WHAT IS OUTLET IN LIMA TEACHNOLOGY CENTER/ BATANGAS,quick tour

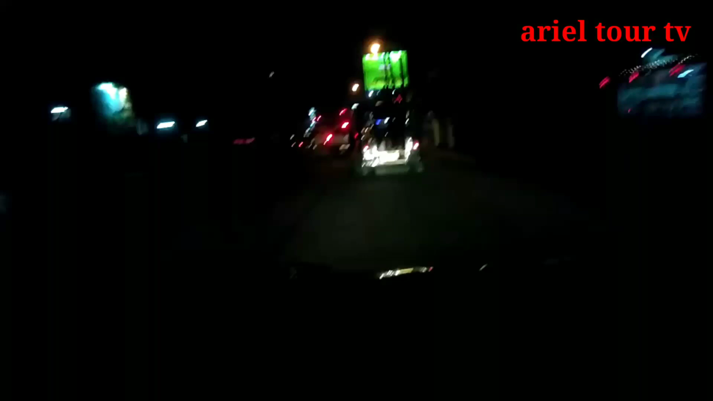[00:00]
Hello mga boss, maminsan nadaan ako dito sa may malbar, sa may Santiago, sa may Lima Technology Center Maganda yung kanilang pinakagate dahil dito sa loob ng Lima Technology Center Meron ditong outlet, kung tawag nila ay outlet Bali, ano,
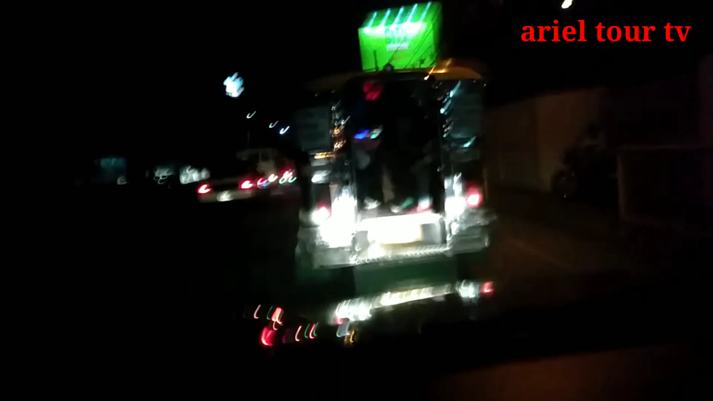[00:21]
naman din lahat ng dito na tayo Dadaanan natin muna, sisilipin natin kung anong meron sa loob Sama niyo ako mga boss, siguro mga ano lang to, saglit lang to, dadaan lang ako doon Tapos, may makikita niyo kung anong sura ng Lima Technology Center dito sa...
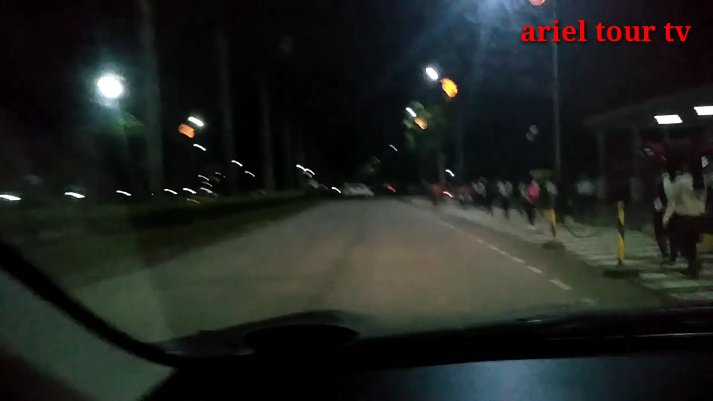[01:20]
Yung outlet nasa Lima Technology Center lang mga boss Ang banda-banda raw sa unahan doon Ito tayo mga boss na may outlet Iko tayo saglit tapos,
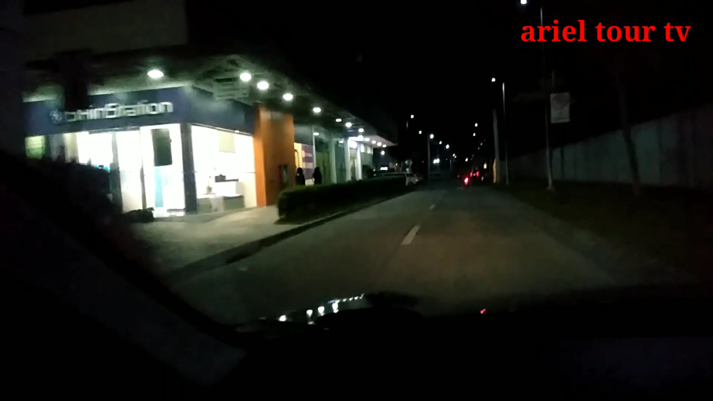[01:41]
sapakanan nila Bale, nakapasok ka na sa may You know, sa may Entrance ng Outlet Yan Kung ano man na makikita niyo dyan mga boss Yan na yun Yan yung meron dyan
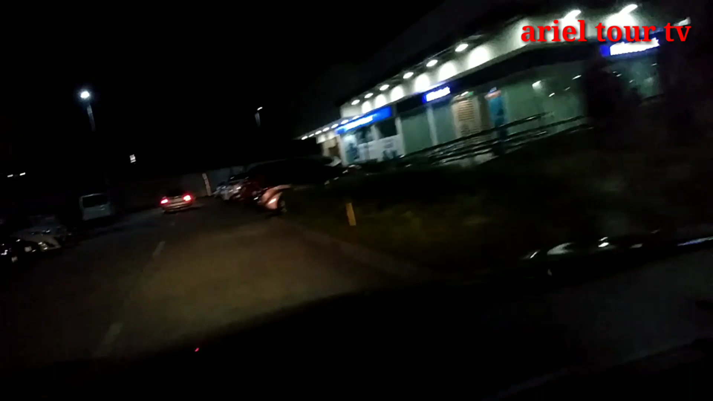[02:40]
tapos, security bank yan, pabalik na ulit tayo palabas mga boss ang pupunta naman natin yan ay yung parang pinaka park nya tapos yung ano, yung pinakaharap ng lima park hotel lima park hotel,